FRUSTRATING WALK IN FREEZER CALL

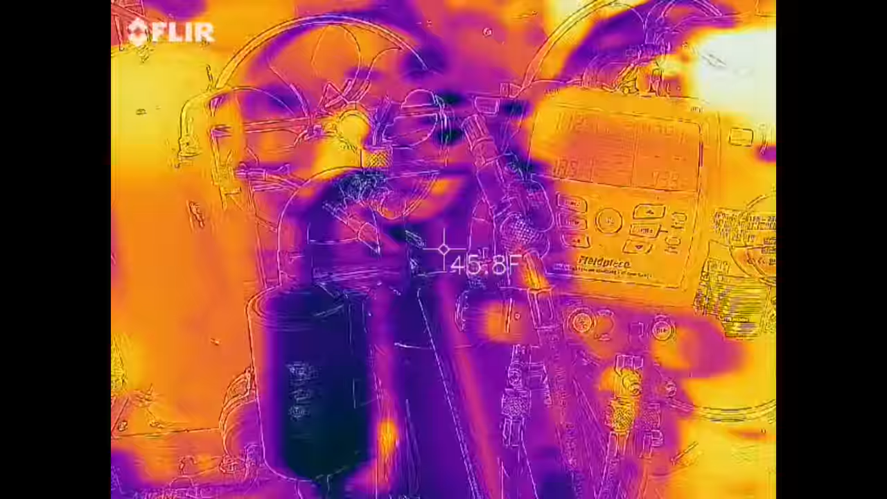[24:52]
All right, we are charging the system up right now,
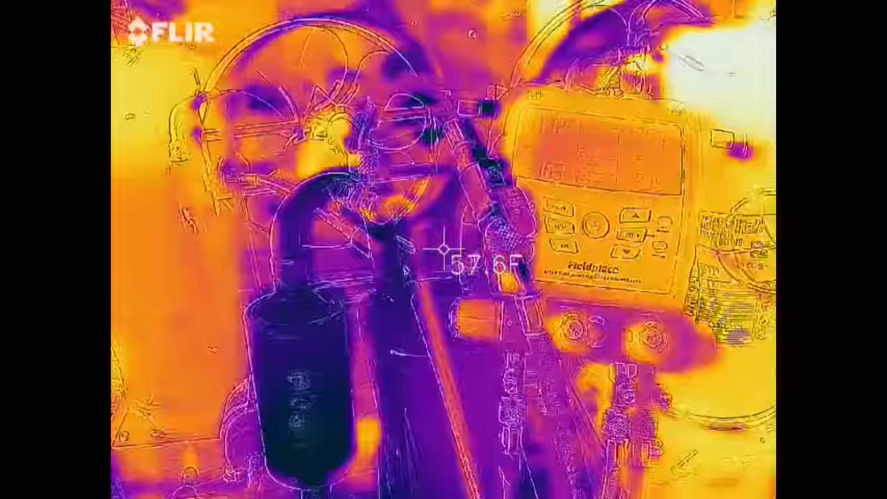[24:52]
On screen: spot 57.6°F
and I just pumped down the receiver to check the liquid level.
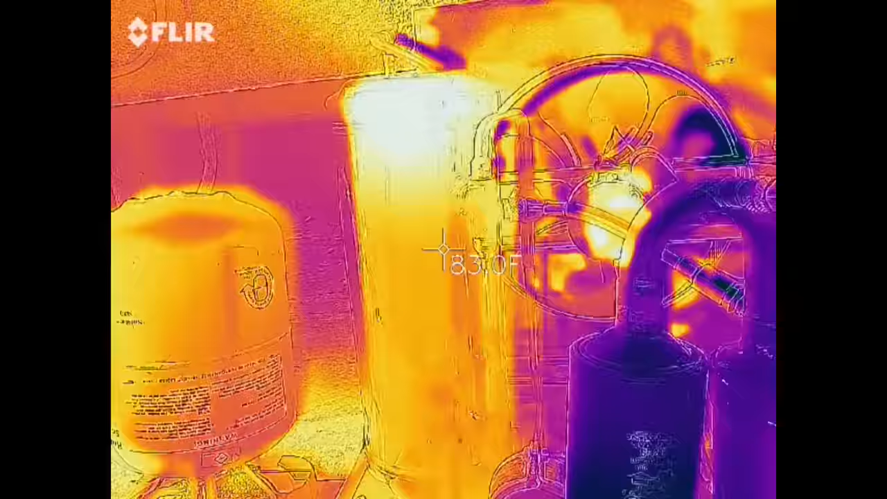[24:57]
And we're right at about 3/4, 80% of the liquid level.
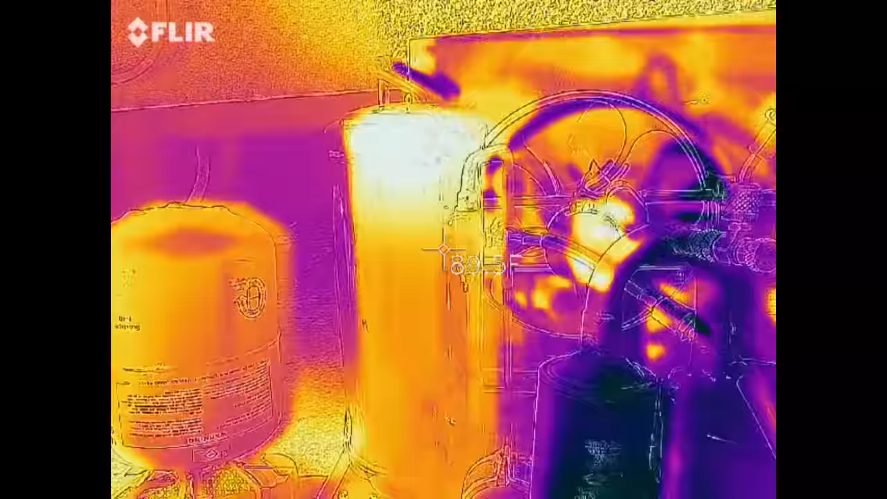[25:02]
So we're gonna go ahead and mark that for the next guy so that way he knows where the liquid level's at.